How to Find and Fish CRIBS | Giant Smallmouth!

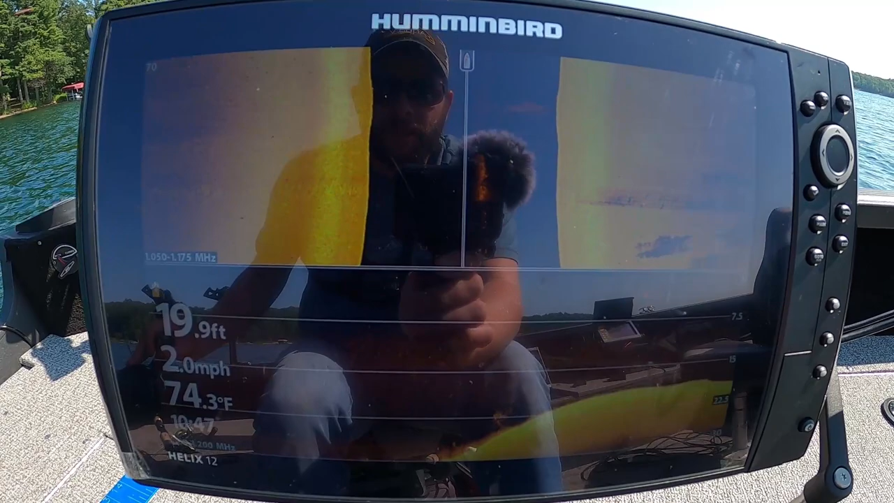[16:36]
On screen: depth 19.9 ft, water 74.3°F, speed 2.0 mph
there's one so they're still to our right a little bit i'm gonna swing the boat over this way
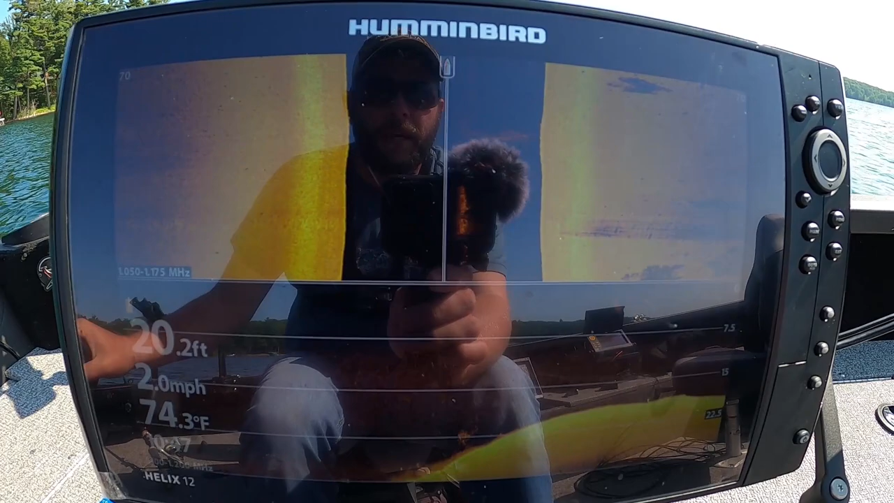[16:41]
On screen: depth 20.2 ft, water 74.3°F, speed 2.0 mph
kind of getting over top of that one now if we were directly over top of it they would be on both sides
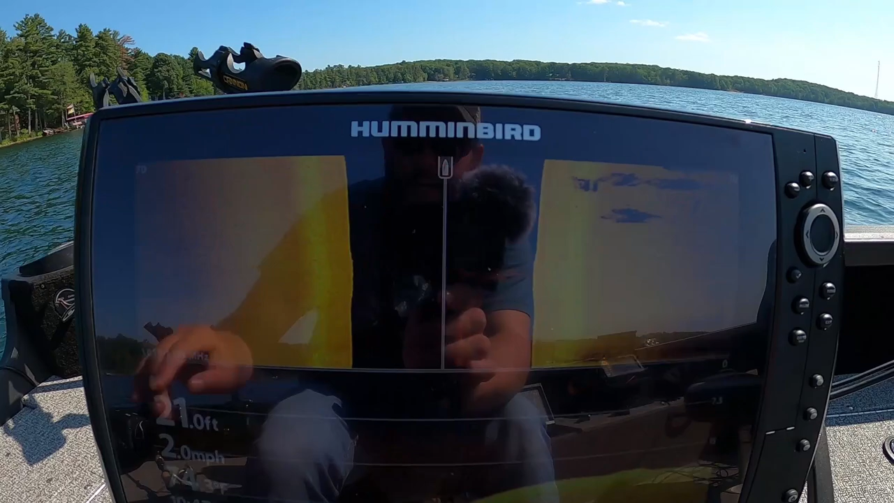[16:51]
On screen: speed 2.0 mph
so since we went past them i'm going to back up on top of them now
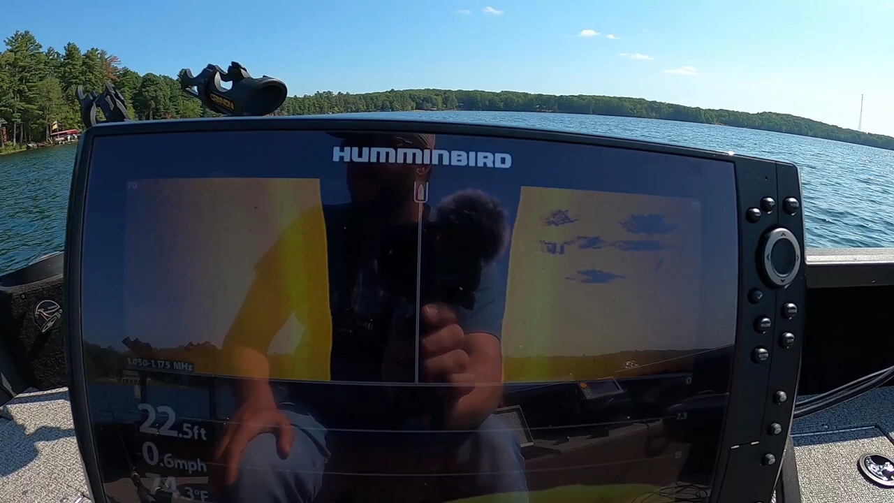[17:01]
On screen: depth 22.5 ft, speed 0.6 mph
and that should put us pretty much right over top of them and then this is the down image so you'll see them on the down image if when we get over top of them
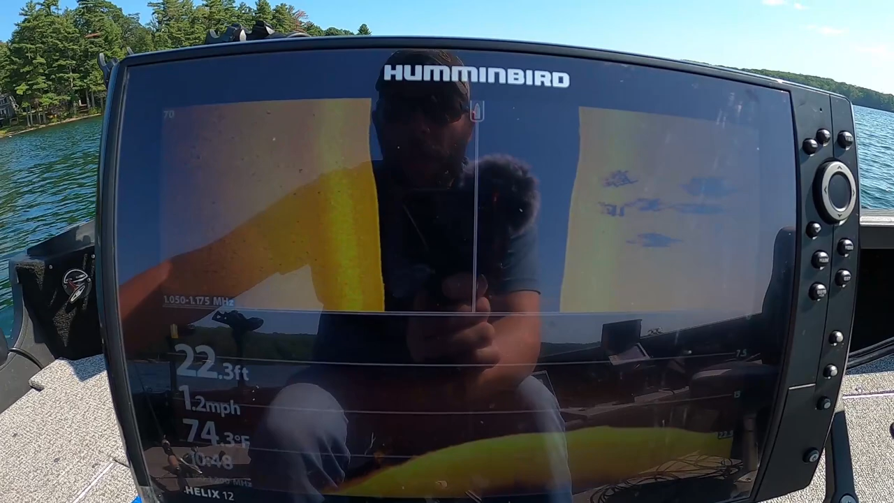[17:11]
On screen: depth 22.3 ft, water 74.3°F, speed 1.2 mph
there we go so we went right over top of that one you can see it on the down image